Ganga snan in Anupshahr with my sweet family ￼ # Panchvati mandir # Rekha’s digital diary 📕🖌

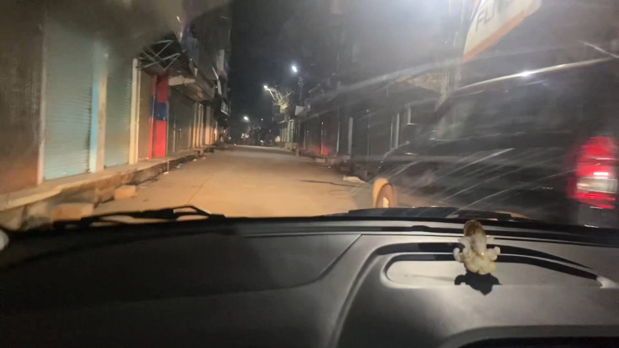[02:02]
तो देखो सभी मार्केट बंद हो चुका है, और हमारे मेरठ में तो काफ़ी लेट तक मार्केट चलता है, तो आपको दिखाती हूँ मैं, देखो कितना देर आया है, और सभी लोग अपनी शॉप क्लोज करके जा चुकी हैं।